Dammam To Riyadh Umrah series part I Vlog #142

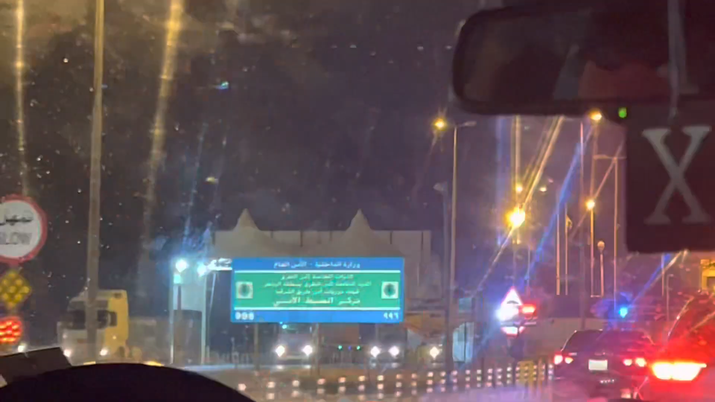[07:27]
हम लोग रियाद में एंटर हो रहे हैं, अब हम रियाद चेक पोस्ट पहुँच गए और जो सामने गाड़ी जा रही है ना
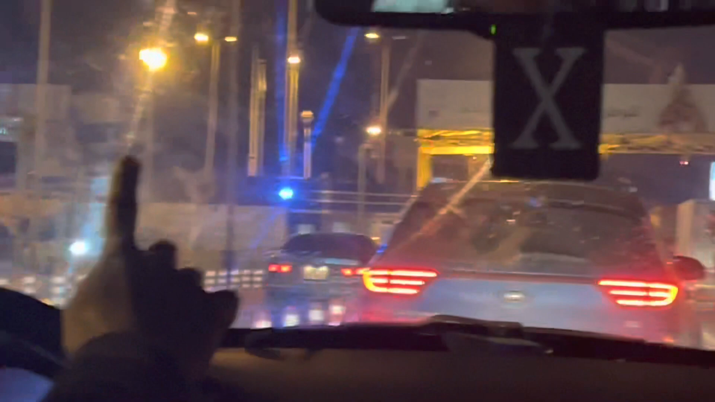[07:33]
ANE 502, इसको नोट कर लो। अभी मैं बताऊंगा इसके पीछे स्टोरी क्या हुई है। अभी इससे पहले तकरीबन 25 से 30 किलोमीटर पहले इसके साथ क्या स्टोरी हुई मैं अभी बाद में बताऊंगा,
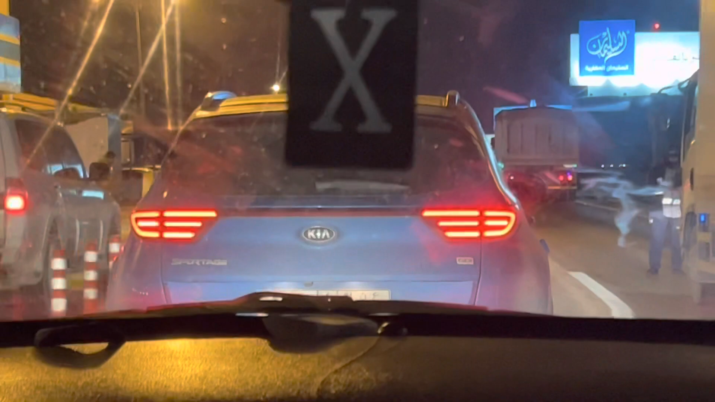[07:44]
लेकिन बहरहाल अभी हम रियाद की चौकी को पार कर रहे हैं और वी आर इन द रियाद नाउ ऑफिशियल। The bus, the Nabita.